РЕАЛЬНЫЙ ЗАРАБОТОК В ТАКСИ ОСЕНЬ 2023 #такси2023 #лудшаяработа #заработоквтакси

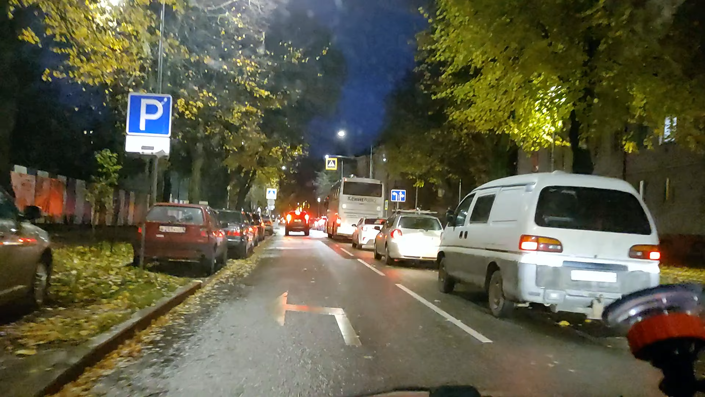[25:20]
Помчали Работать Вот смотрите Вот я еду По Павлика Морозова Да Собственно говоря Мне короче Залетает заказ
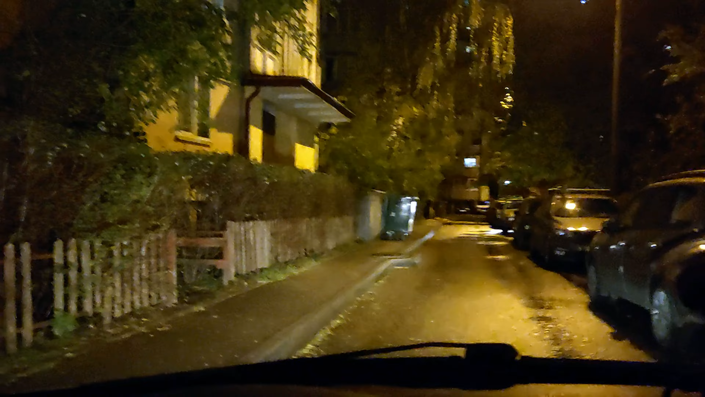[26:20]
тот Подъезд Вон дальний Получается Вот сейчас Машина Если какая-то Поедет Я создам Пробку Я сейчас Спрячусь Будет звонить Искать